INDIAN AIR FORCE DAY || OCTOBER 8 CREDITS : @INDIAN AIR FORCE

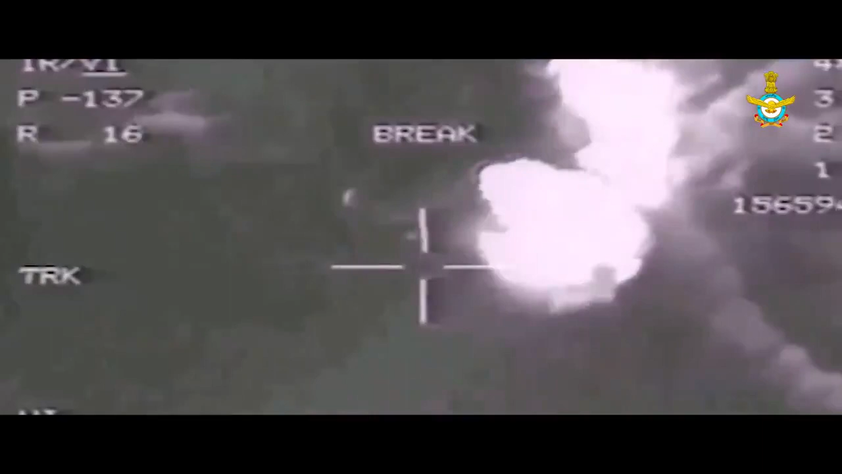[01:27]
the IAF annihilated enemy targets on the icy Himalayan heights with precision strikes.
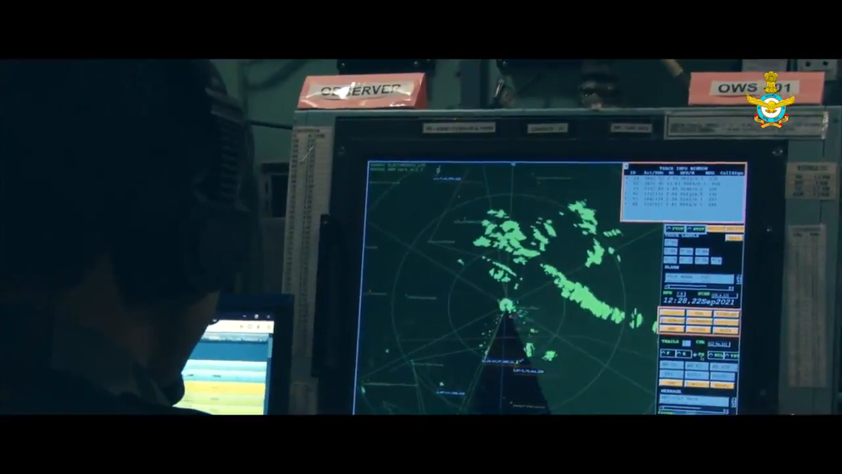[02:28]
Netra, our very own airborne early warning and control system, acts as a command centre.